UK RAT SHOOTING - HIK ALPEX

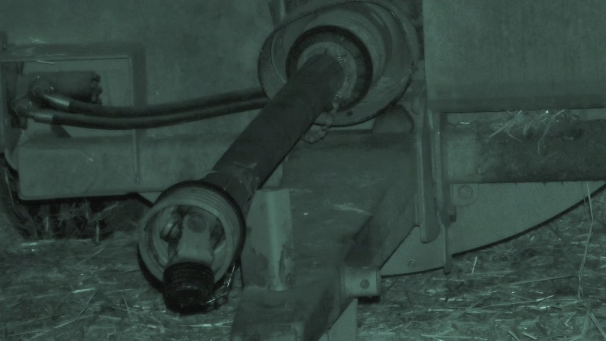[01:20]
There are a few which have come out now, so it looks as if it's now time to get settled down,
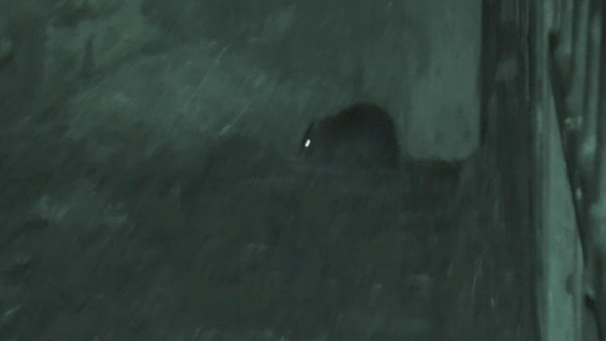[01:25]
get set up on my tripod and try to get the first one off with the night vision.
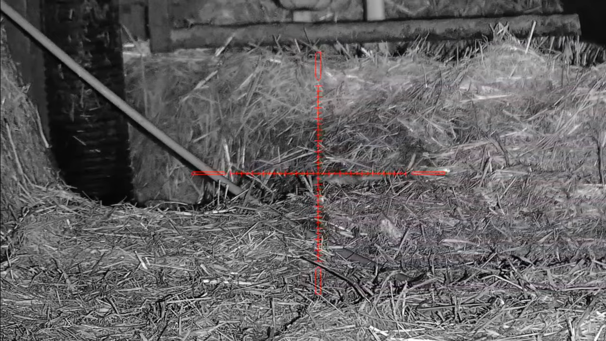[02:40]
Sometimes I'll use a little mouth squeak just to get their attention, just so they stop moving. And I can just get that crosshair onto them.
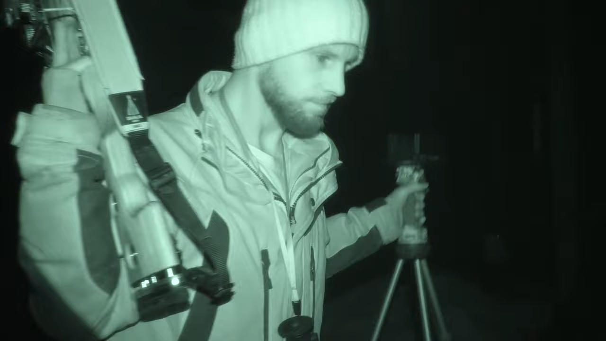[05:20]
Not bad.
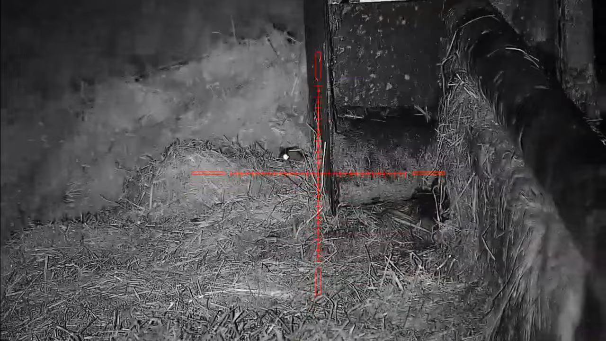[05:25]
I found this area to be the most productive. You can see there's quite a lot of little rat runs. They tend to hang around in this kind of area around the water trough.
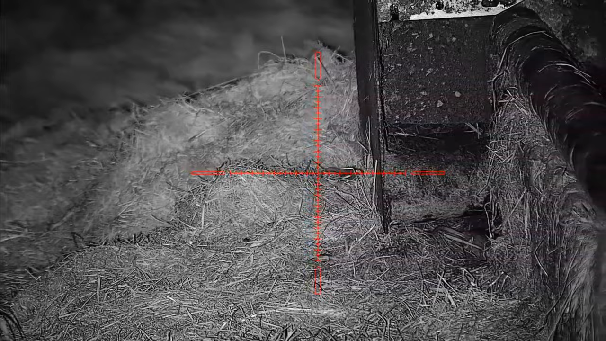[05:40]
So I spend the majority of my time within this area.
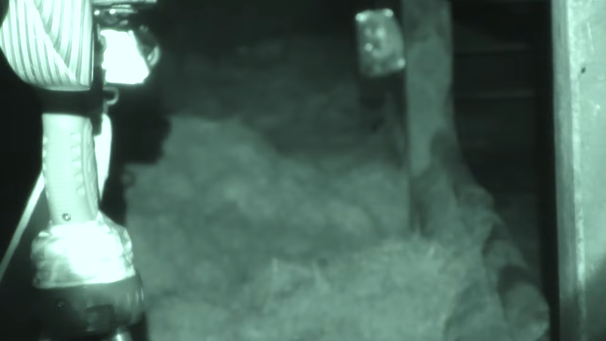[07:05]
After moving away from the water trough, I've come back again, and you can definitely see this is a productive area.
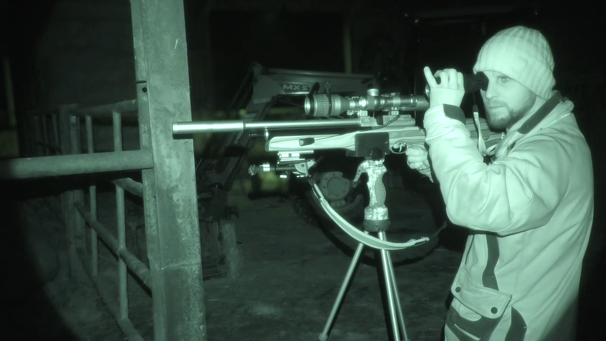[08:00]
A few nice shots on the rats just around the water trough, then notice just to my right hand side there's a lone rat. Reposition myself and get ready for another.
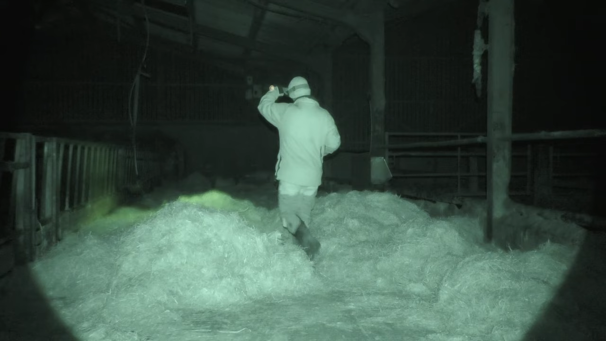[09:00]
Unfortunately, I can't find them all, but I get the majority. This area is where the water trough was. Seems to be the most productive. So I'll get as many rats as I can, and that's where I call it a night.
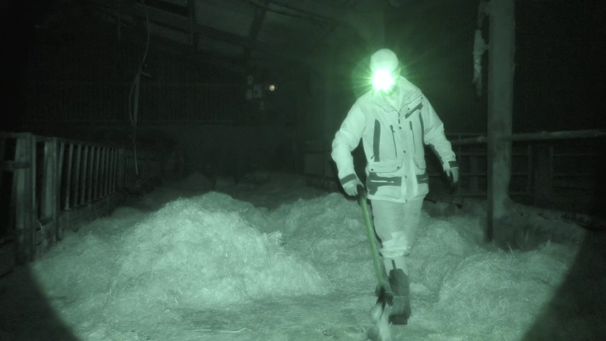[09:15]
Well, that's certainly not a bad night on the rats.